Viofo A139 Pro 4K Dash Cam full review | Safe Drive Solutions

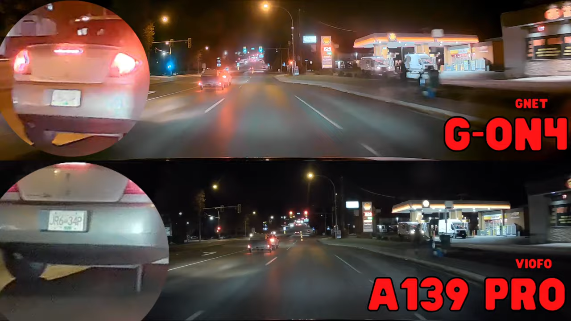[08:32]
This is still the hardest obstacle for the dash cam technology available. Hopefully we will see some upgrades to firmware of the unit to dial it in over the next little while.